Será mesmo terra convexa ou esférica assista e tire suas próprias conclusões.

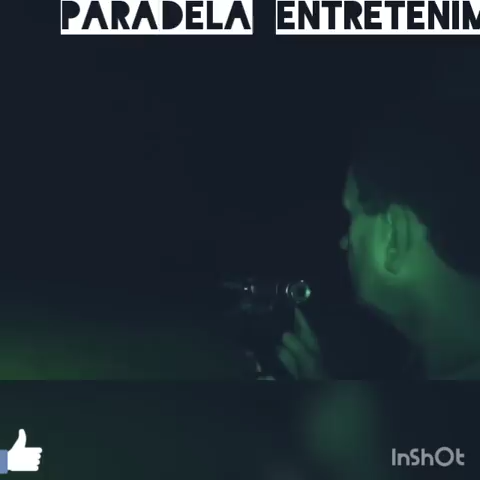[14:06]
Podem ver, os dois aparelhos estão se comunicando a uma distância de 18 quilômetros.
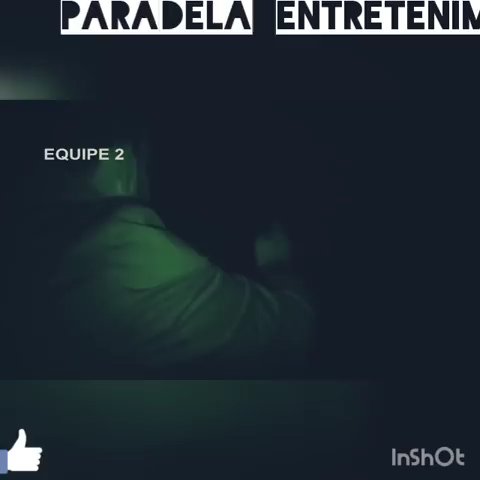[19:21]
Parou aí. Aí. Mais pra esquerda. Parou aí. Ih, tá jogando luz aqui, ó. Tá iluminando. Tá jogando lá também, olha, tá pegando lá a luz, ó. Aí, ó, tá iluminando aqui. Nós já fizemos os primeiros testes e o laser da equipe número 1 já apareceu aqui na copa das árvores que estão do lado da gente.